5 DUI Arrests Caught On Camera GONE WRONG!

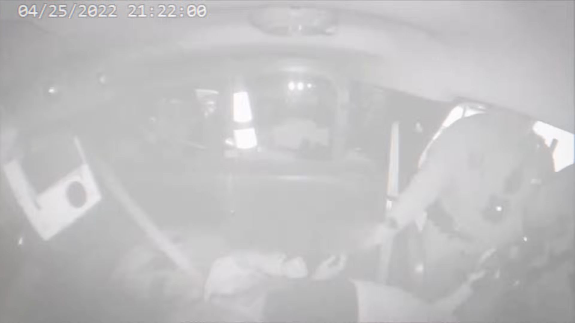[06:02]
And she doesn't stop once she's in the car either. Back on the seat! No, he's on me! Rock spring, Mike. Let's get out of the car. No, please, I'm on me! Stop kicking!